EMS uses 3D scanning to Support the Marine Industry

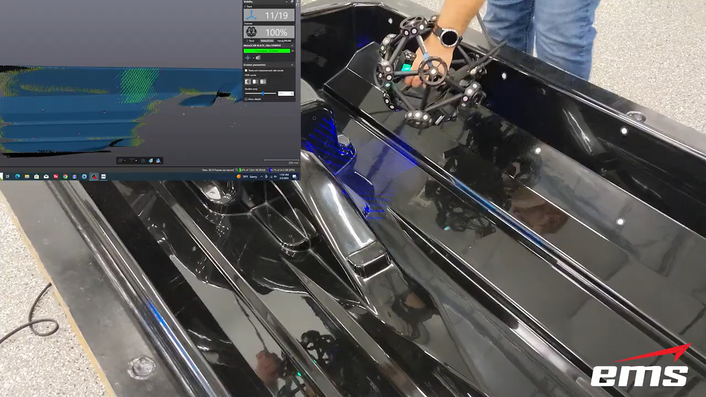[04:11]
This scanner uses a camera system to track the 3D scan head and works well for objects up to about 15 feet in size.
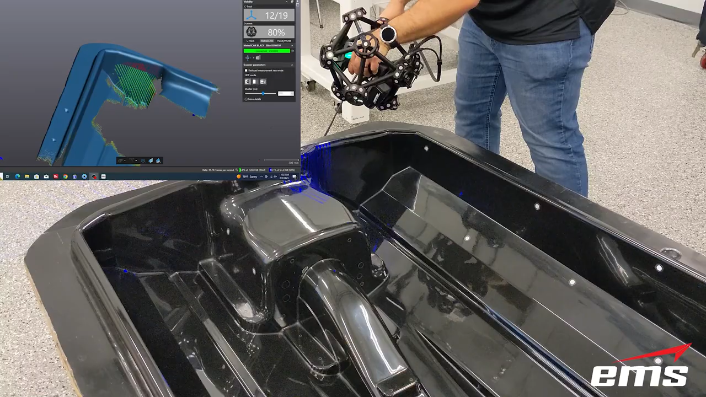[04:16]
The Metroscan can also do probing.
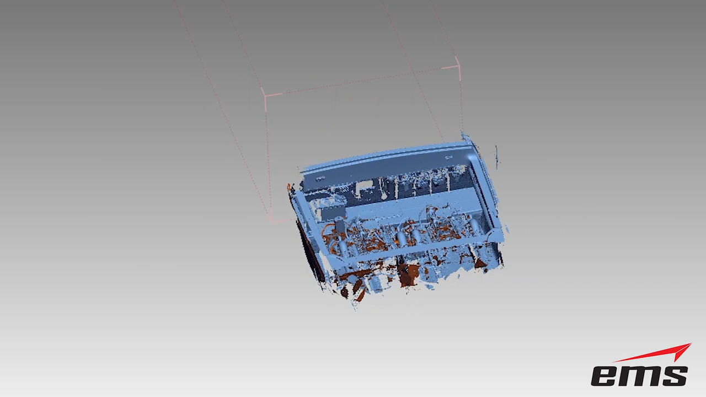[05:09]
the 3D scanner used, as well as how many plugs, molds, and watercraft we are 3D scanning.
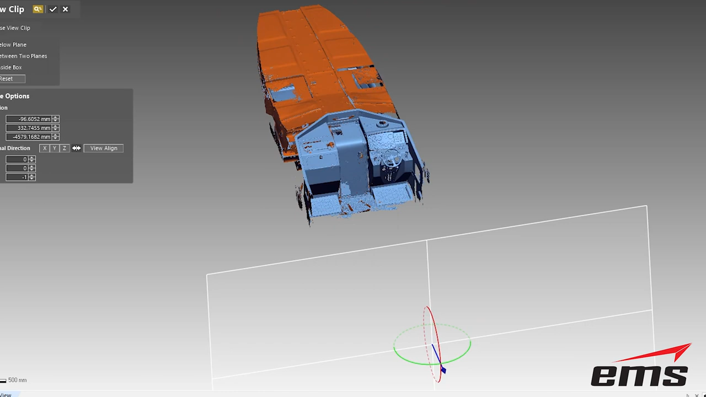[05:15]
The thing to understand is 3D scanners just collect points and polygons.
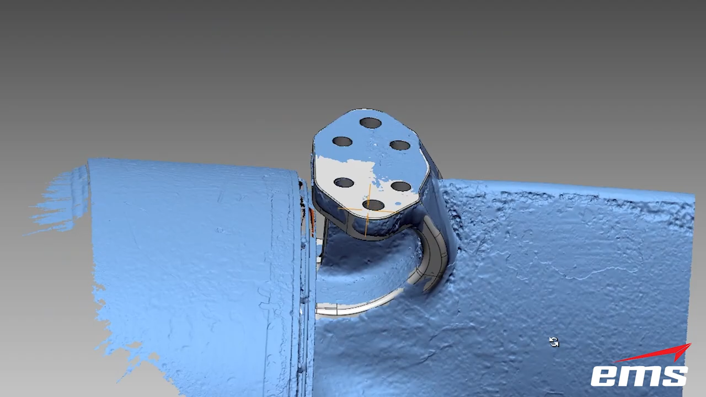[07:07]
Another example is when large vessels are overhauled. Many times, new engines, drive and exhaust systems will be replaced or upgraded.
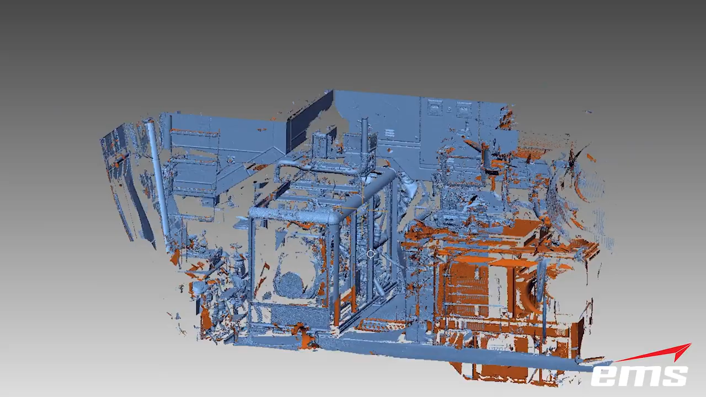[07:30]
The 3D scan data is used for reference for any obstructions or other design challenges.
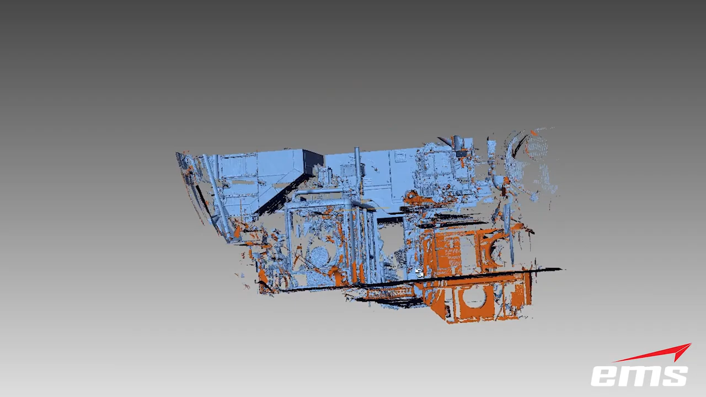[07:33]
No manual measurements, pictures, or guesswork is required.
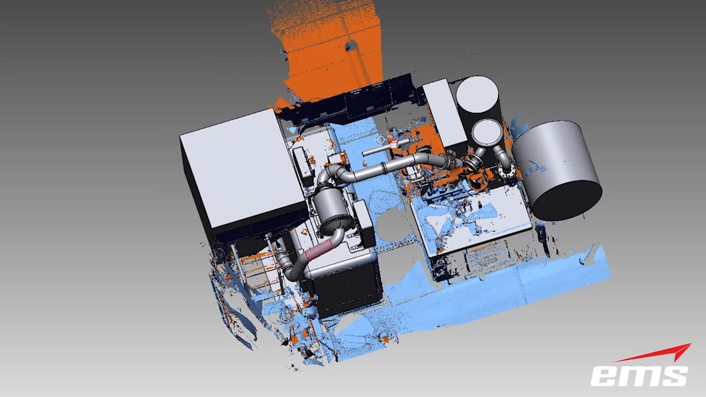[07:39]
This allows the manufacturer to prefabricate their entire system ahead of time for a perfect fit.
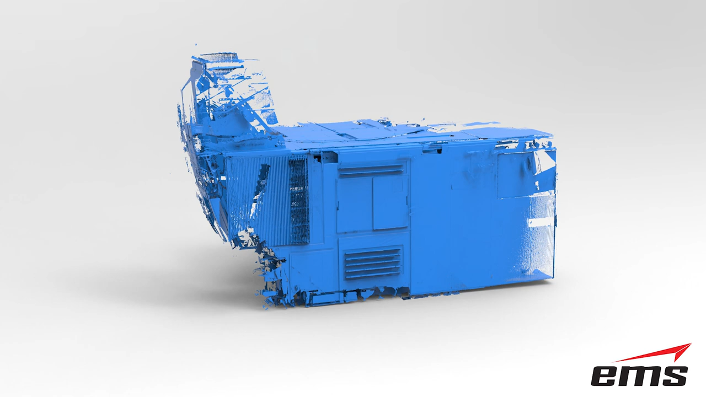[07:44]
This engine, exhaust, and cooling system was prefabricated and
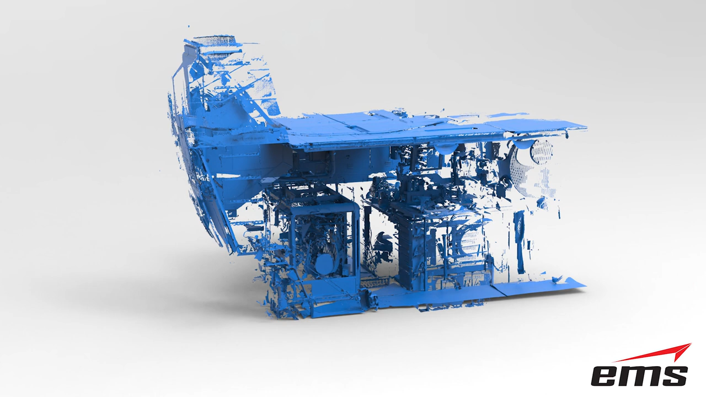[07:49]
fit perfectly in the engine room with no rework required.